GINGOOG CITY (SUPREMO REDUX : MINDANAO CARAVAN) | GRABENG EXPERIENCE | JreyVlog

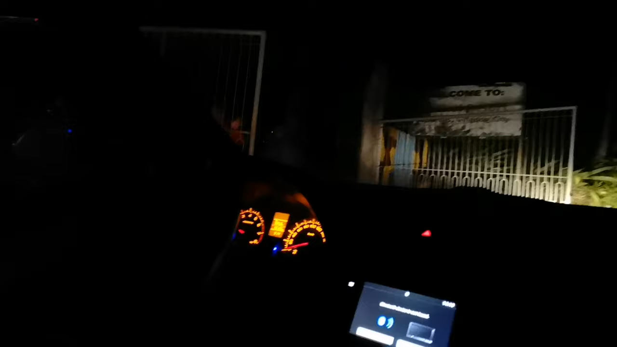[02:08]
Biyahe papunta na ito na po ang hotel namin at last.
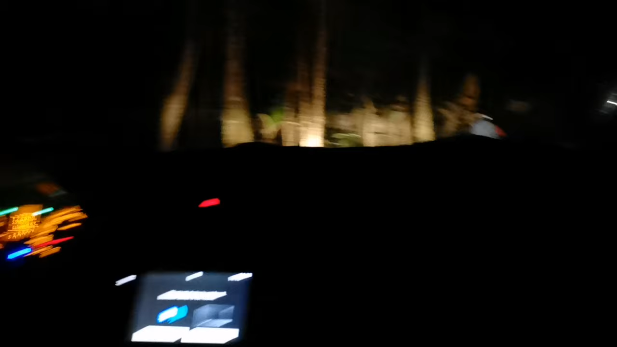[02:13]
Grabe, so pagdating sa Ingoog Hotel, rough road, my God. Pagdating po dun sa Ingoog, dun sa may mismong city proper,
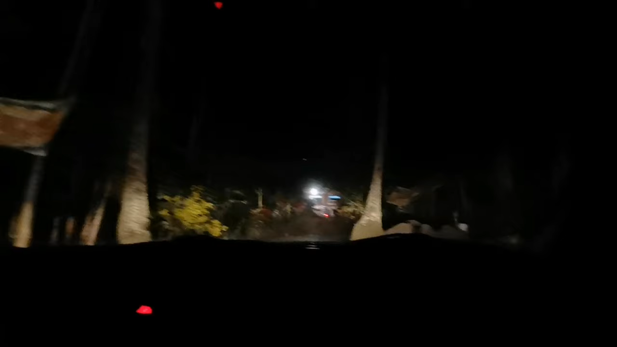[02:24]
dire-diretso po kami sa may isang masukal na kagubatan at ngayon na ito na po ang aming hotel after 40 minutes.
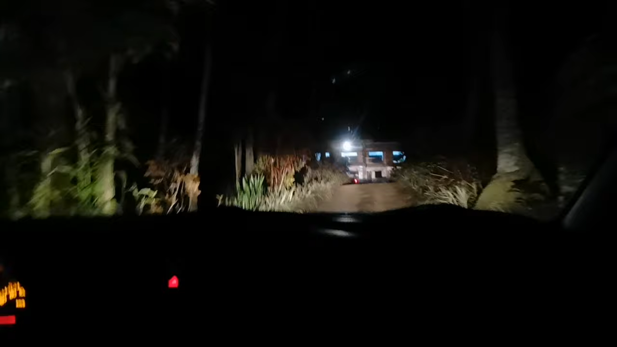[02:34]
Grabe guys, nakatakot yung daanan pero buti na lang may guide kami. Ito yung sinasabi nila na JJ Inland Resort.
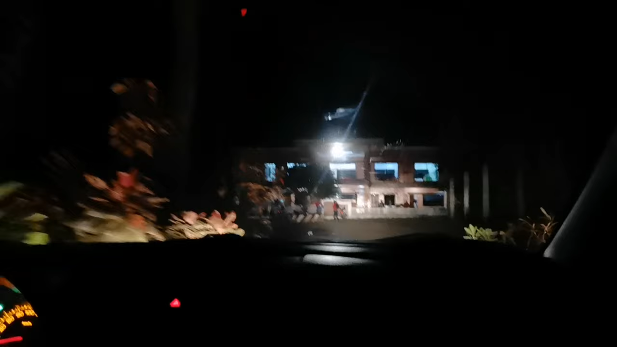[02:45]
Ito na yung resort na sila.